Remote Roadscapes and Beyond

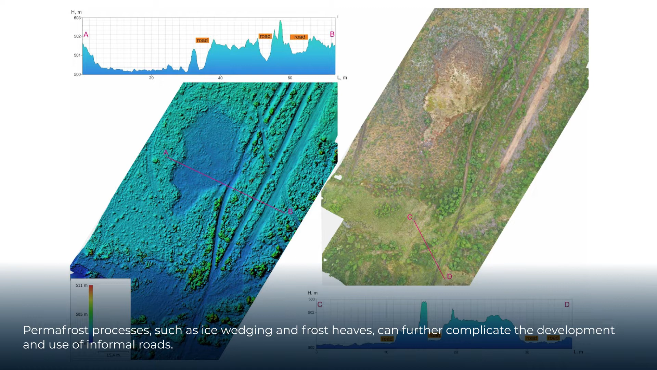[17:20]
Multiple tracks are often the signs of roads over permafrost.